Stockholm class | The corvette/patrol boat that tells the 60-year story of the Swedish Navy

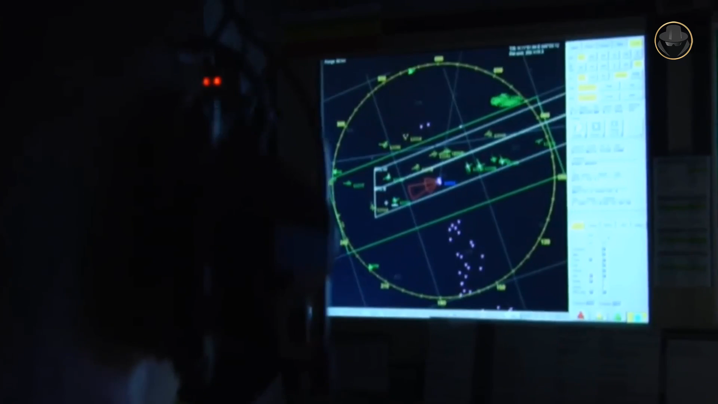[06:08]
Besides, the Murrell 880 has been replaced with the 9LV Mark IIIe, while other sensors have been updated.